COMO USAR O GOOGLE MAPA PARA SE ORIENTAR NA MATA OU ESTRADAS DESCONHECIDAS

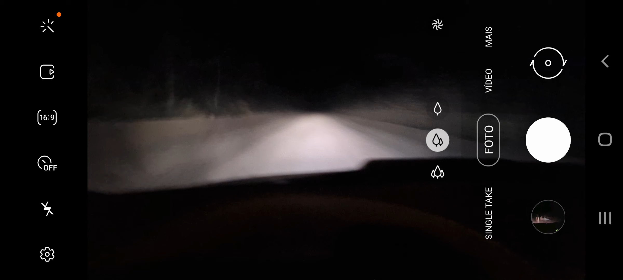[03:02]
dá para ver direitinho que a câmera está um pouco suja né, coloquei ela no banco ali do carro e molhou um pouco a câmera,
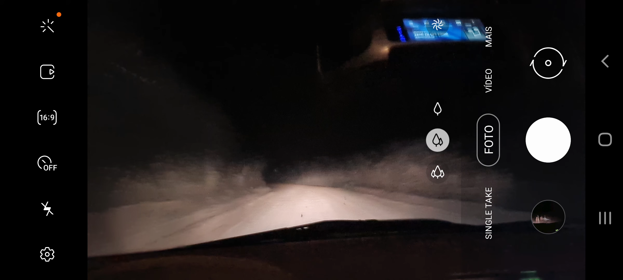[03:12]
olha, é isso aí, daqui logo logo eu estou chegando na minha cidade,